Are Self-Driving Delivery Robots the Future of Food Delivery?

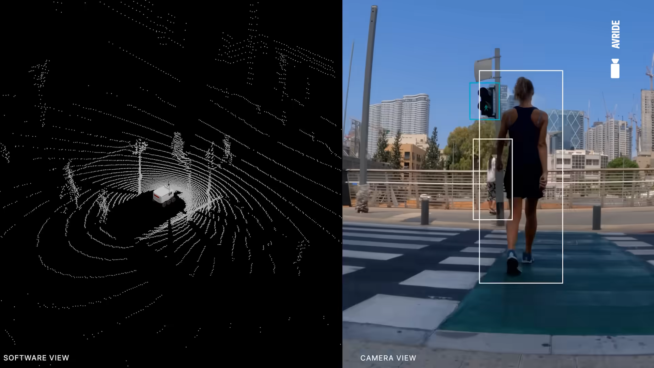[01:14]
on the back end and also most importantly the same sensor sets.